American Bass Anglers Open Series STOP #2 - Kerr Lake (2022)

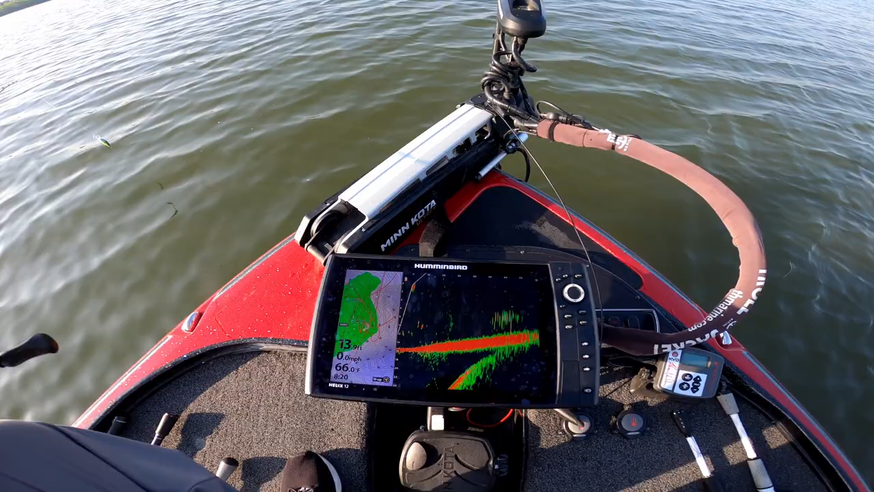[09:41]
Guys, those are mostly striper. There's bait fish, possibly even bass mixed in all that. Let's keep trying.